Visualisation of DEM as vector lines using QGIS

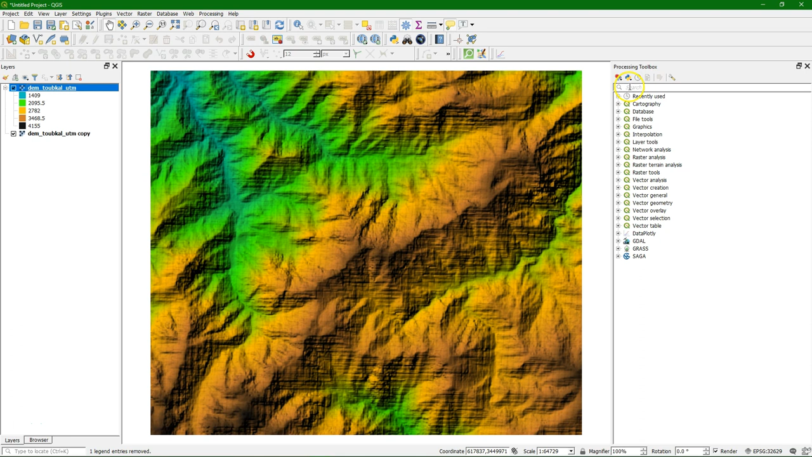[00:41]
I have re-projected the DEM to UTM zone 29 and I did some styling here on the raster. And now I will proceed with the steps. First of all we go to the processing toolbox and there we can search for an algorithm, create grid. What it will do, it will create a regular grid for your raster image. So the grid type, we keep it at point. For the extent, I use the extent of the raster layer, so the DEM of the Tupkal. And then the horizontal spacing, we set that similar to the grid size, the spatial resolution, put it on 30 meters.
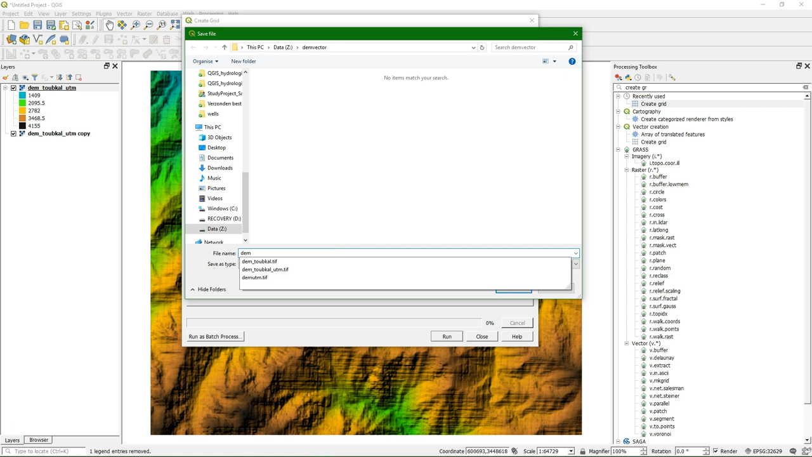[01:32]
And the rest we keep it at default and I'll save the file as the grid vector file.